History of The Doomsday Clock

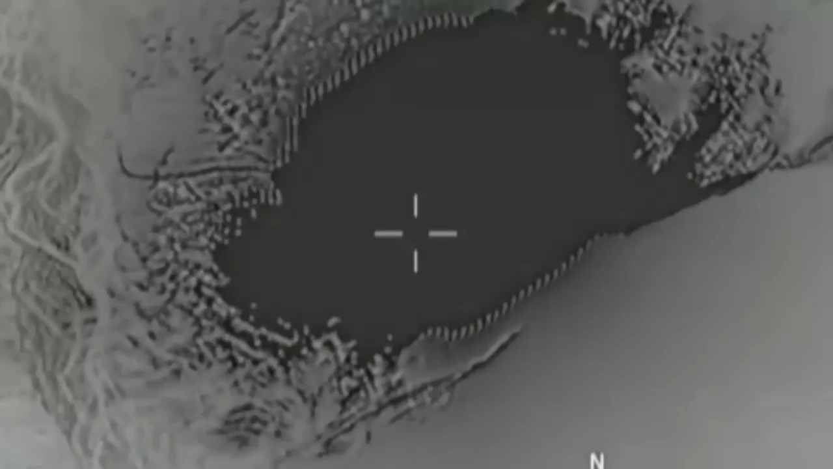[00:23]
A lot has been made recently of the so-called Mother of All Bombs, MOAB for short, recently dropped in Afghanistan. This weapon is cited as the most powerful non-nuclear weapon in the U.S.